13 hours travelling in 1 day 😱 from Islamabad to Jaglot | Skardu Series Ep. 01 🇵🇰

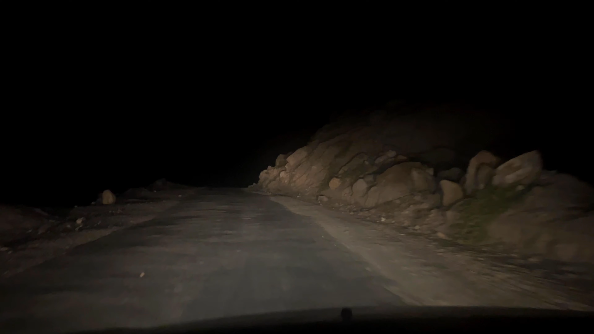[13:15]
ये वो एरिया आया है जहाँ से फेरी मिडोज को रास्ता ऊपर जाता है।